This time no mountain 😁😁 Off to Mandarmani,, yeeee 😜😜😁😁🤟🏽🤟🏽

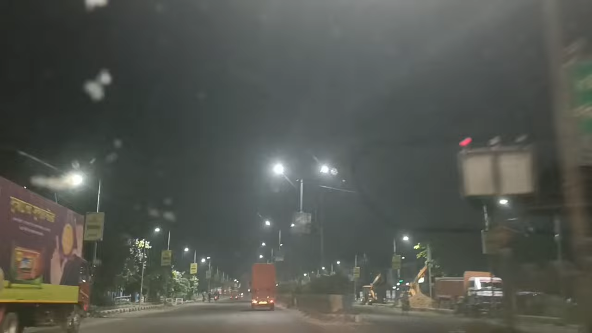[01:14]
আমরা এখন ডানলক চলে এসেছি, গল্প করতে করতে শুভও চলে এসেছে আমাদের সাথে, আর আমরা এখন সবাই মিলে কোথায় যাচ্ছি?